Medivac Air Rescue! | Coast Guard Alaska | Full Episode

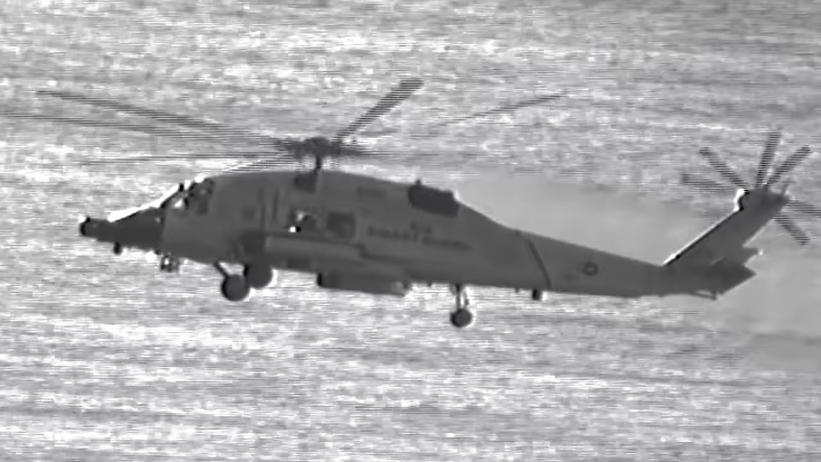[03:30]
And we got the vessel at 2 o'clock.
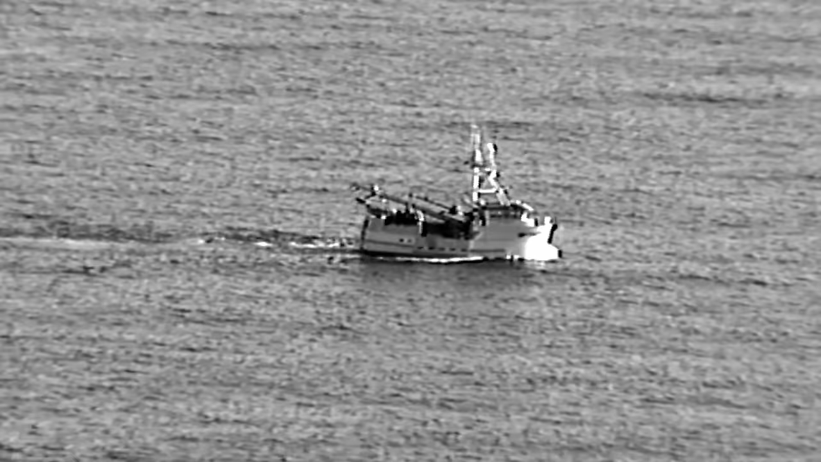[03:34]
As we make this right-hand orbit here, guys, just set up on the stern, everybody take a really good, hard look at the vessel, okay?
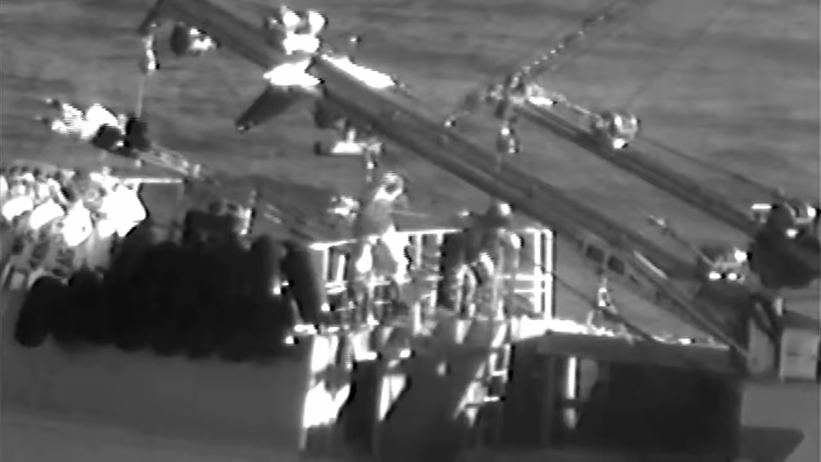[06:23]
Sounding good. Hoist, please. Once I was lowered to the boat, I walked over. I see Joe, my survivor, on the ground.
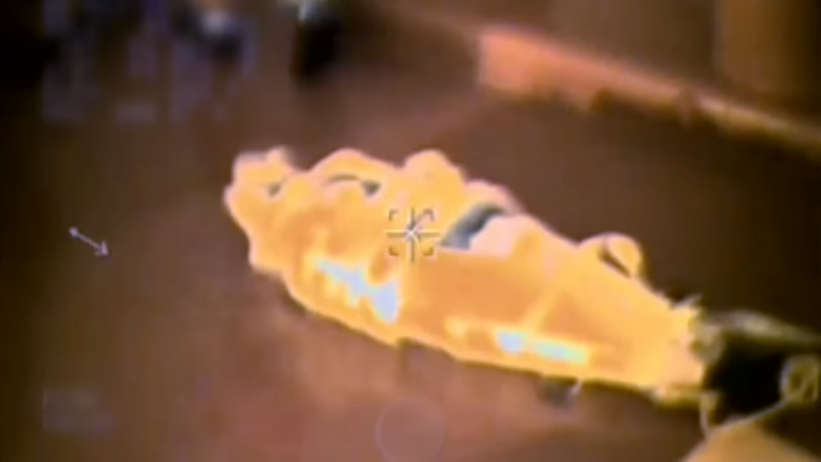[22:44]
So I think that's the mere hoisting area. We got the rail. There's a lot of things sticking up.
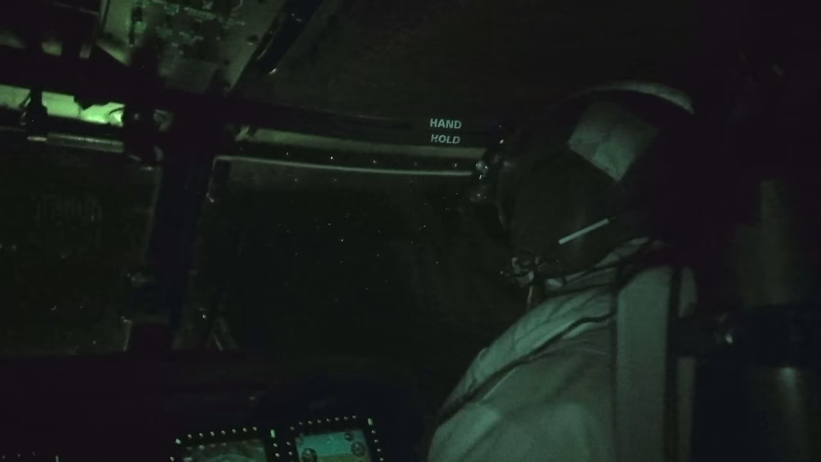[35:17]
It's like a fog right over the runway.